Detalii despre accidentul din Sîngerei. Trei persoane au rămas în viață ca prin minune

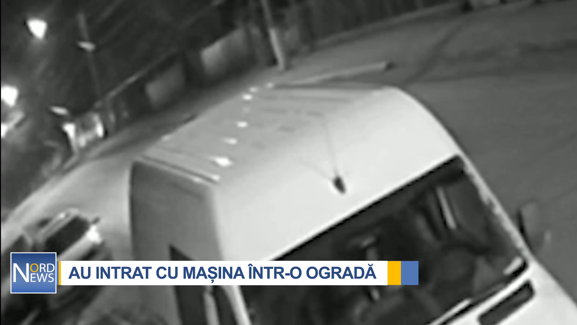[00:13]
Din imaginile surprinse de camerele de supraveghere video se vede că șoferul circula cu mare viteză și doar într-o secundă a măturat totul în cale. O femeie care se afla în fața porții a fost la un pas de a fi spulberată.